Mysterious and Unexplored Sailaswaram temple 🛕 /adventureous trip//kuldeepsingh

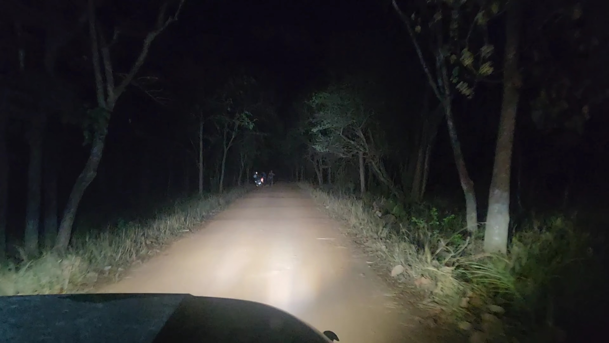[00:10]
गाइस अभी टाइम हो रहा एक बज़रा हम अंदर आज चुके यह पूरा फॉरेस्ट एरिया है आपको यहां से 12 किलोमेटर कवर करना पड़ता